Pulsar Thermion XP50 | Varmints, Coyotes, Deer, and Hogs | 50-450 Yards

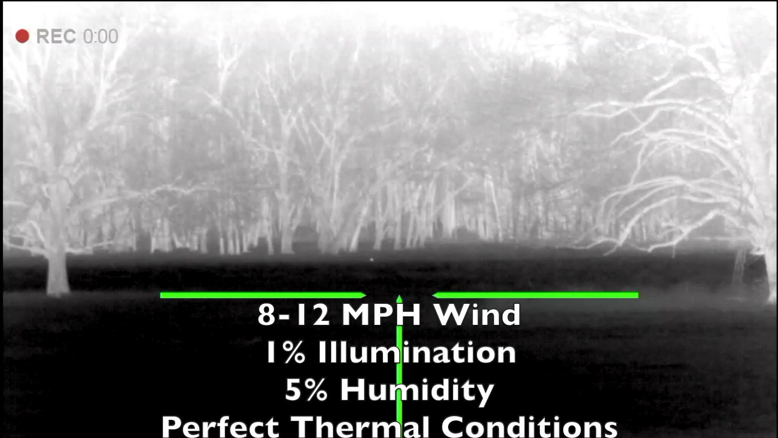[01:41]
I got to the property around 8.30 p.m., and for some reason, the Pulsar Thermion XP50 did not capture any audio,
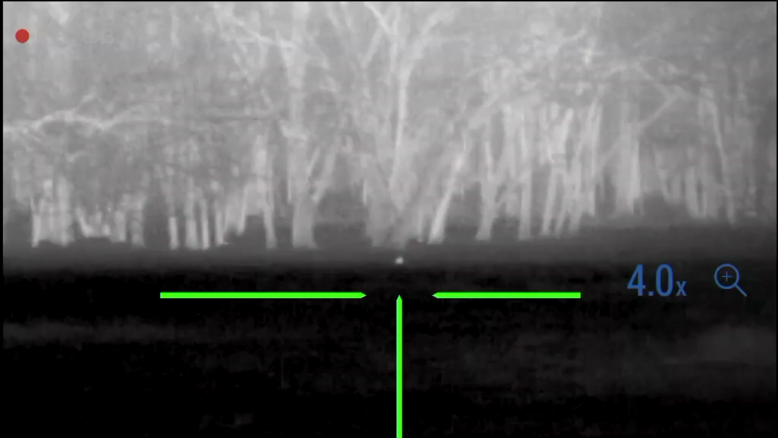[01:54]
What's interesting in comparison is the Pulsar Thermion XP50 at 4x digital zoom is a clearer image
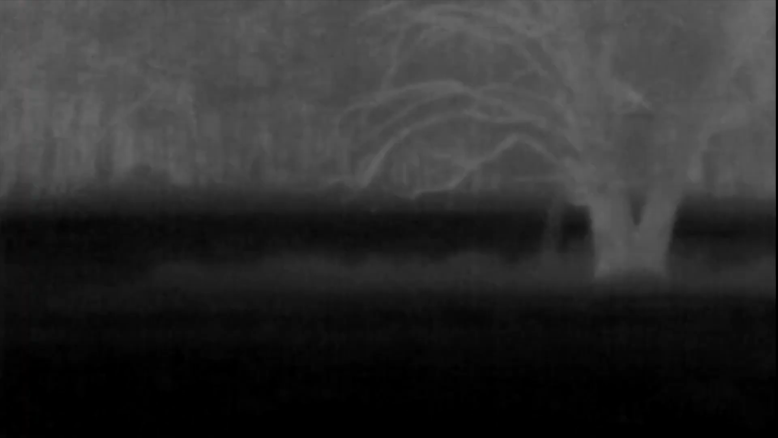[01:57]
than the Pulsar Axiom XM30 at 4x native zoom at this extended range.
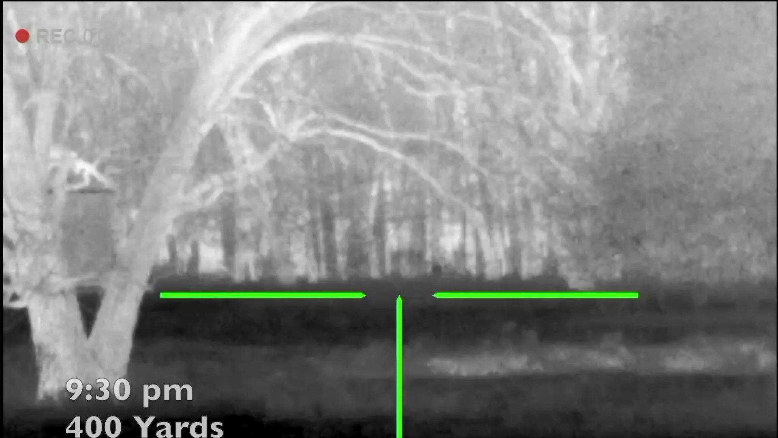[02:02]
As I said in a previous video, some nights it's like Animal Kingdom on this property. At 9.30 p.m., I spotted a hog on an adjacent property over 300 yards away. 8x digital zoom is very pixelated at this extended range.
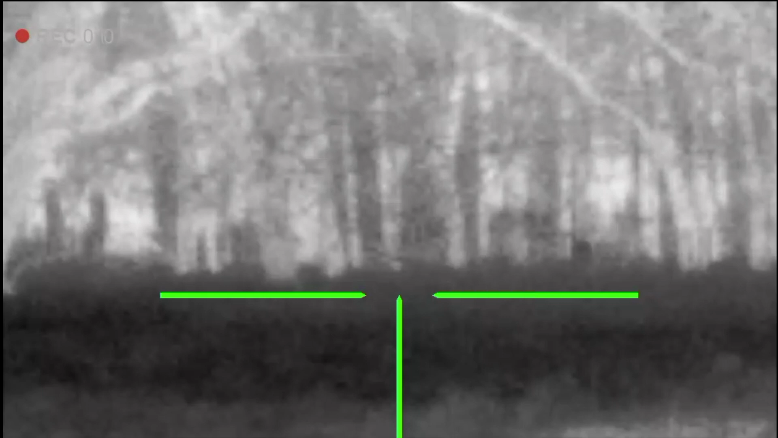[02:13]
I didn't even try to move on this hog because the area he was traveling to was not huntable.
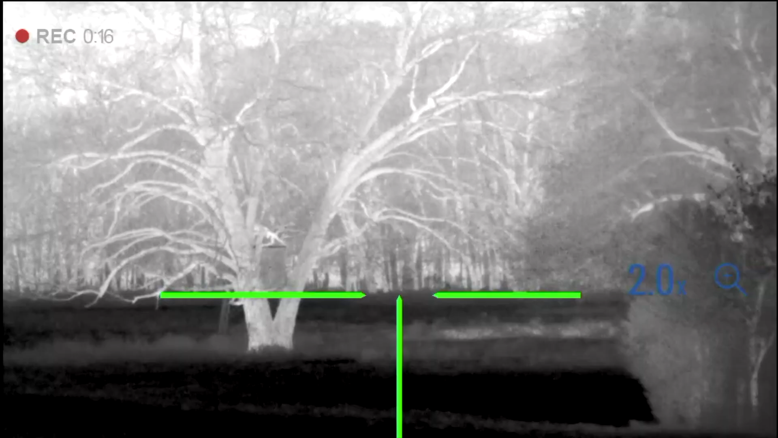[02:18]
15 minutes later, I spotted a young coyote strolling at 350 yards directly south of me.
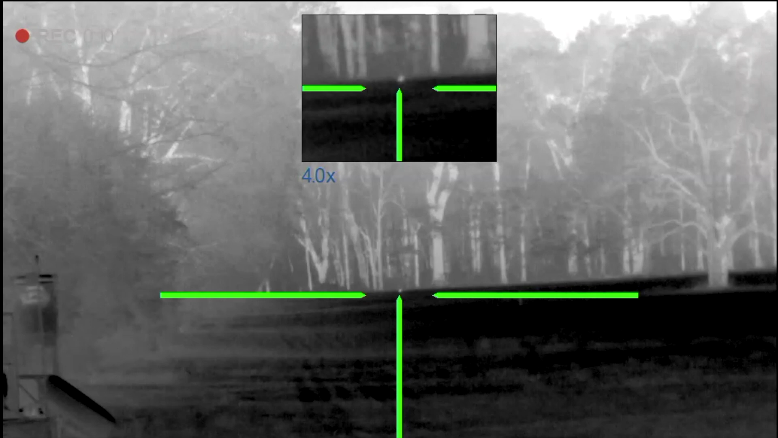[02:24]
I gave this young whelp a pass, knowing that the feeder would be going off at 10 p.m., hoping to shoot a hog.
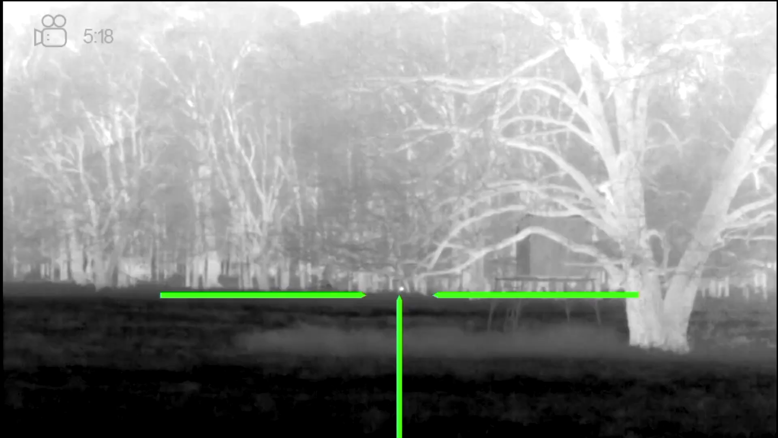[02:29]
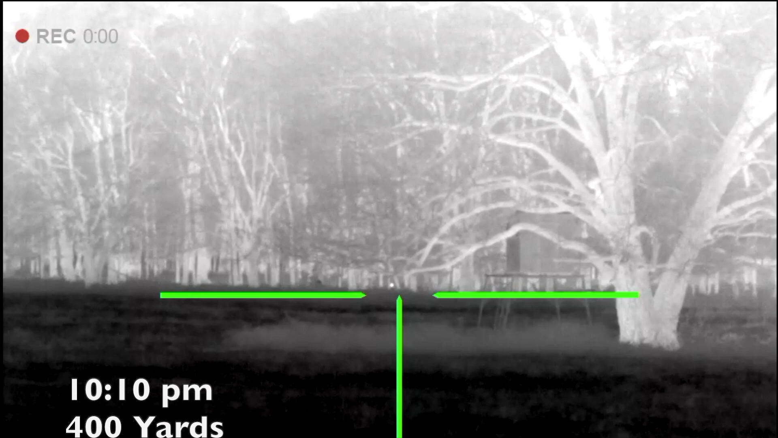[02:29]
At 10.10 p.m., I spotted a solo boar at the exact same spot I shot my last hog at just over 400 yards.
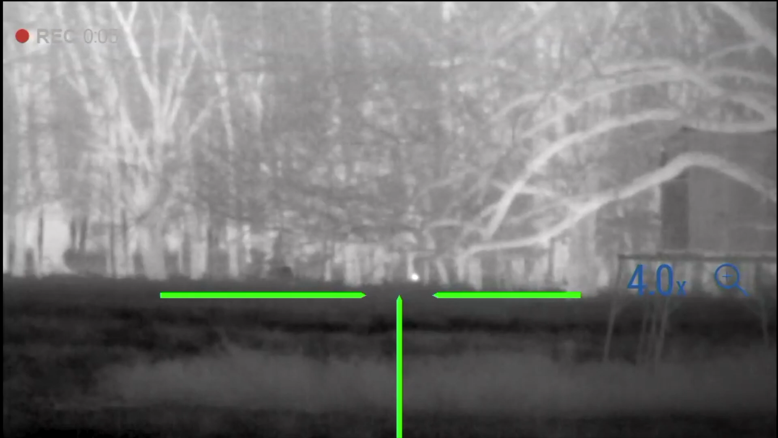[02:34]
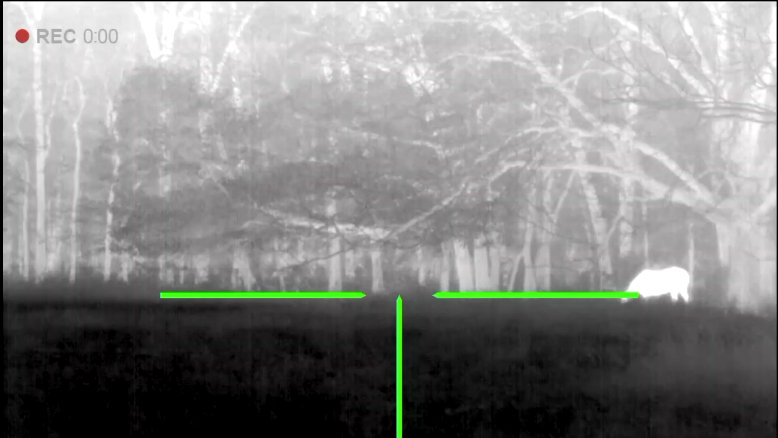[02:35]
I worked in within 175 to 200 yards. When I booted up the thermal, the horses showed up and chased my solo boar away.
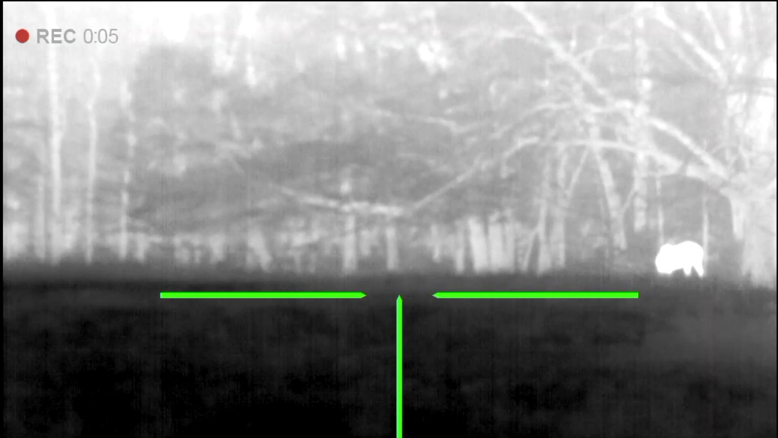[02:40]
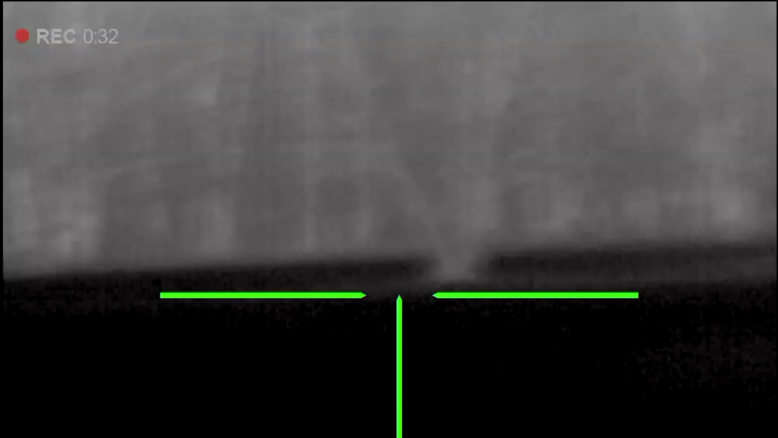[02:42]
45 minutes later, I saw a bigger coyote working the back property line.
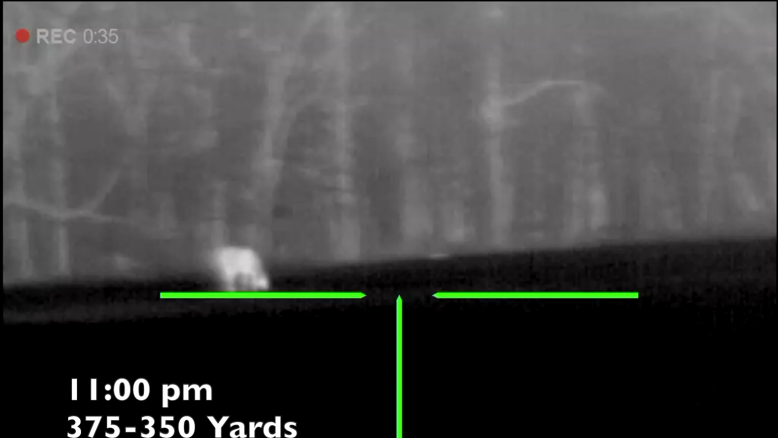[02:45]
I yelped at it quite a few times at over 375 yards and the wind in my face, he did not even respond.
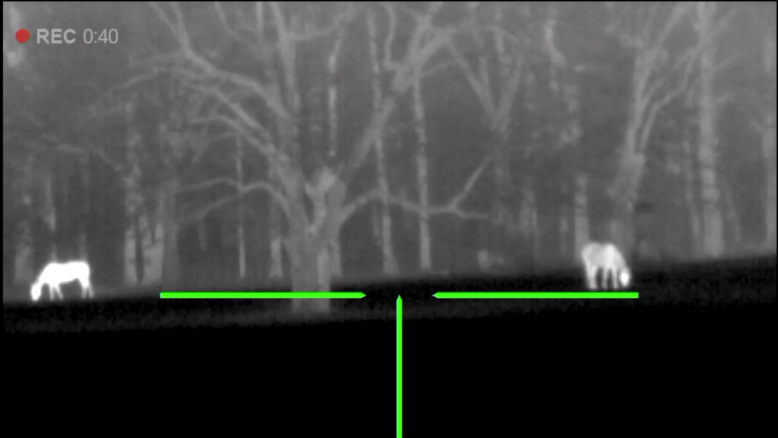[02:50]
The bigger issue was I was not going to launch a bullet in the direction of these horses. This picture is a little fuzzy, but this is at 4x digital zoom at an extended range.
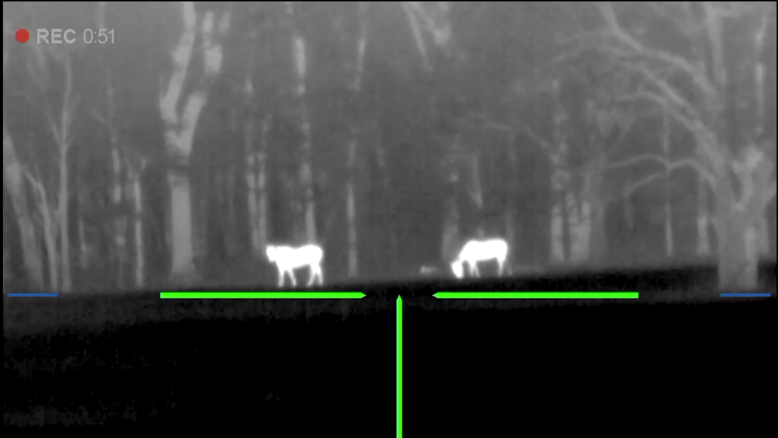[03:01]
Plus, the horses were sucking up a lot of the thermal heat, pixelating the moving coyote.
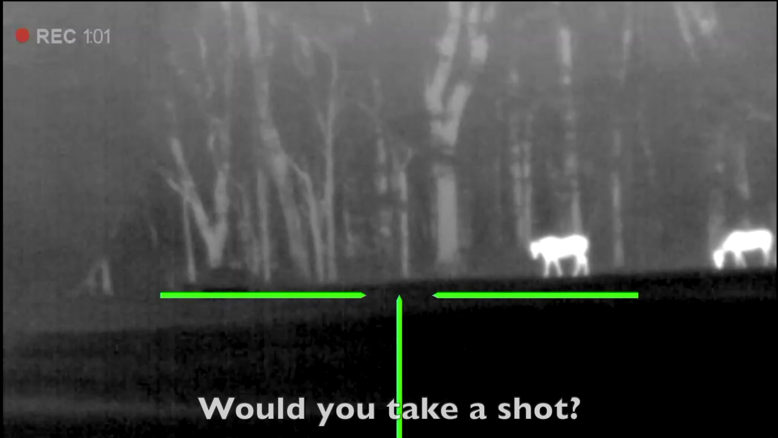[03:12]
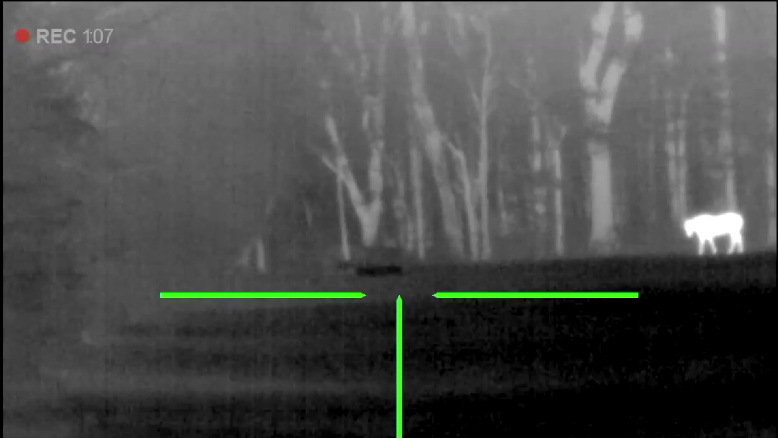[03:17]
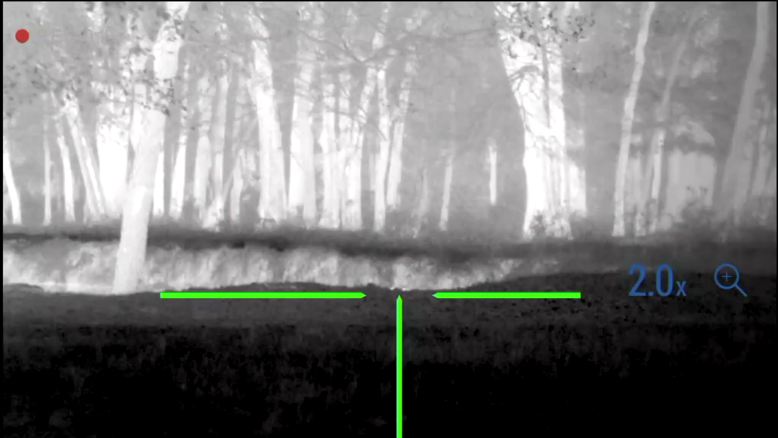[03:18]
Around midnight, I thought I saw another coyote in our pond, but once it popped its head up, I realized this guy would get a pass.
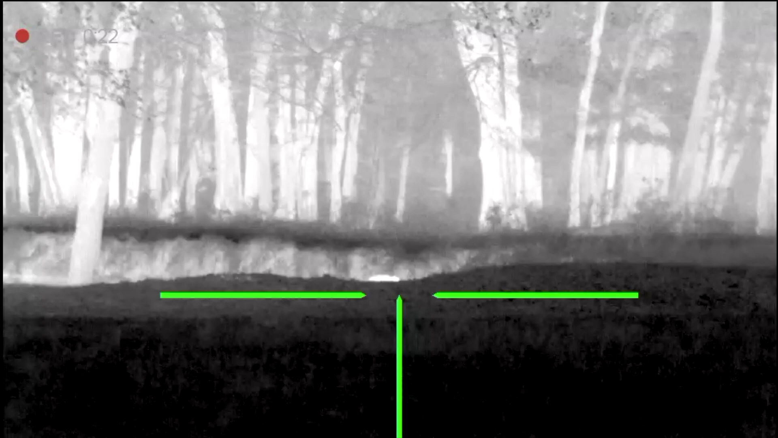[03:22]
Comment below on what you think this critter was. I am less than 50 yards from this bugger.
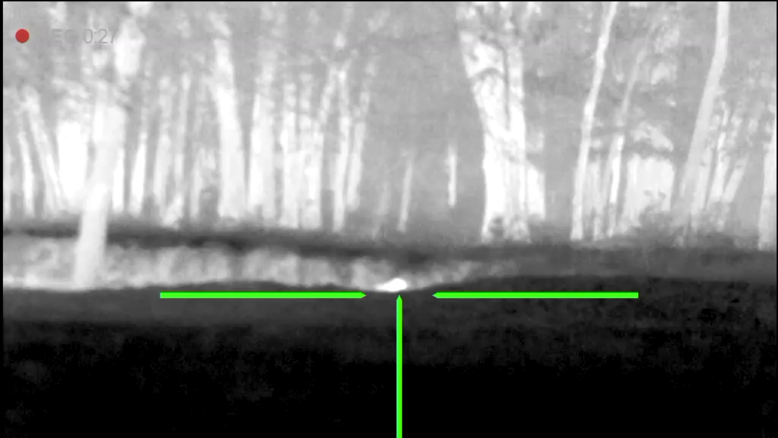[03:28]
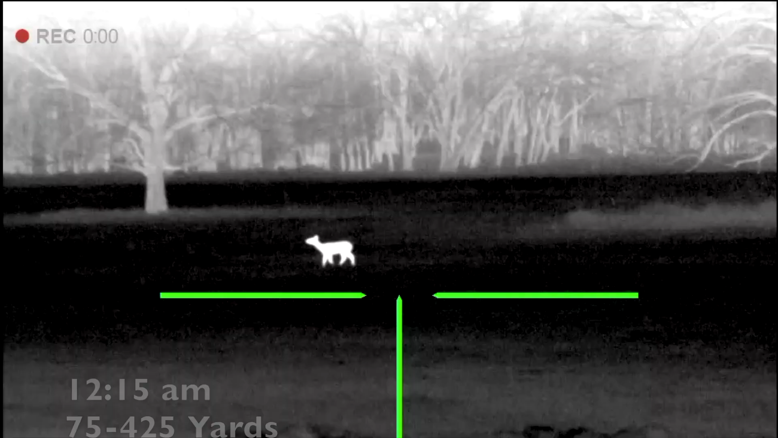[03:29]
Finally, around 12.15, every deer in the surrounding area decided to visit our pasture.
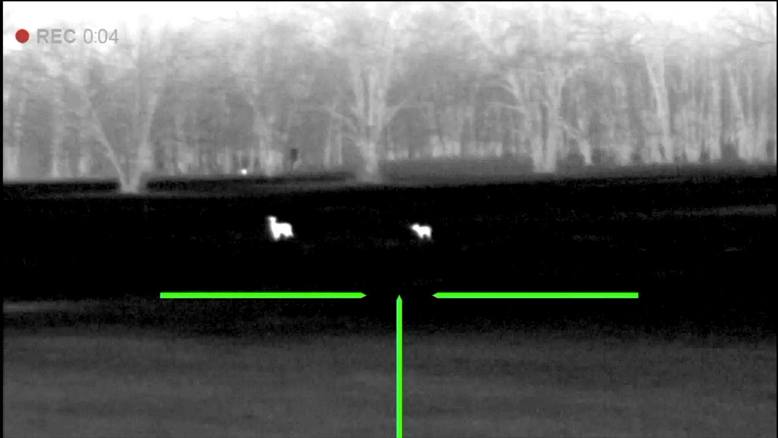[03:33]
What is interesting is not one deer visited the feeder. Acorns are still thick.
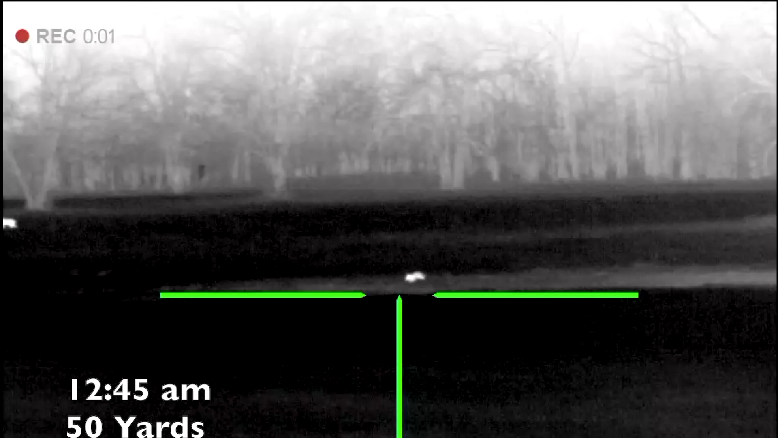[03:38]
Before packing up, I caught a quick image of this critter running in the field. Again, comment below on what you think this is.
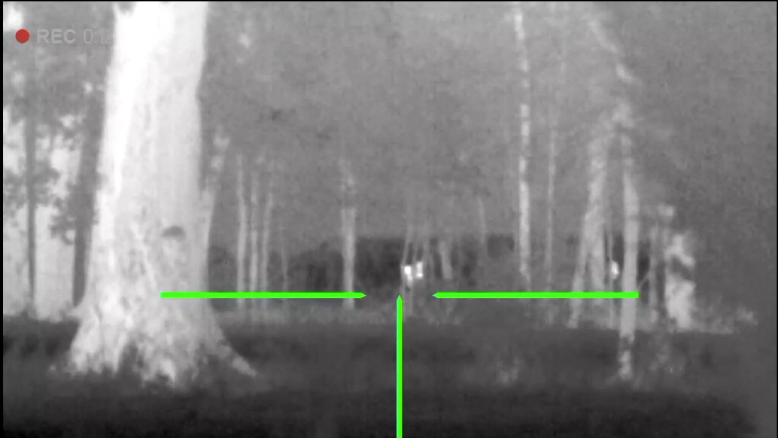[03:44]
I've got one more hunt with the Pulsar Thermion XP50 before I have to return it to Night Vision Outfitter.
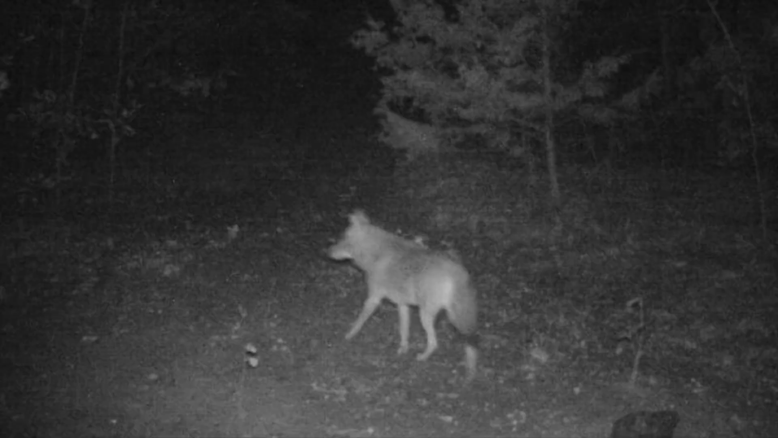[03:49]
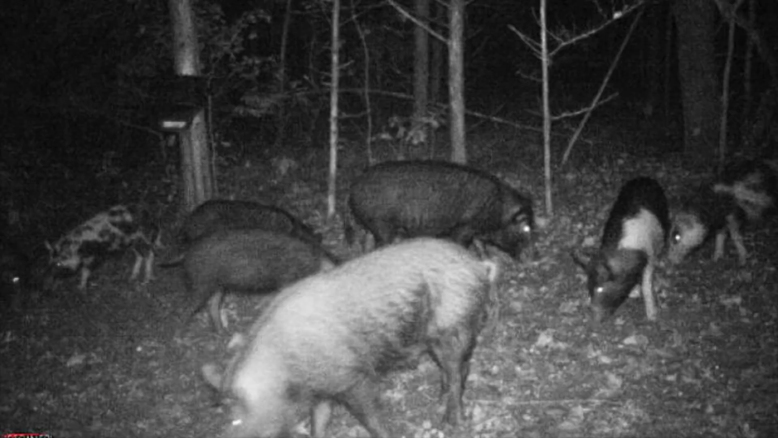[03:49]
Hopefully, I can get a critter down in the dirt to cooperate.
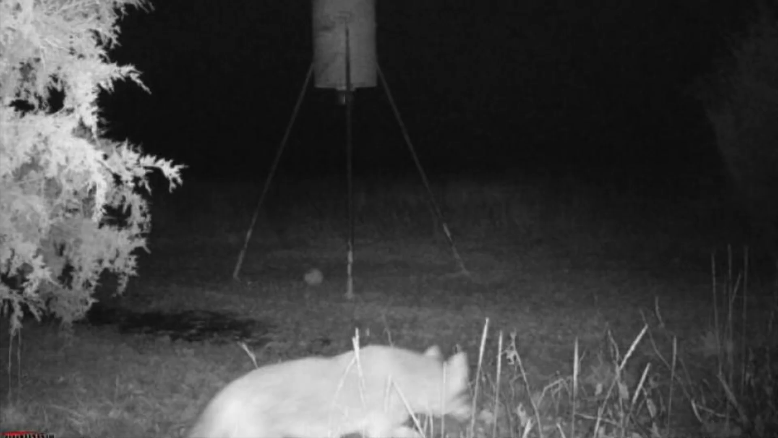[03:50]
I will do a full review of this Pulsar Thermion XP50,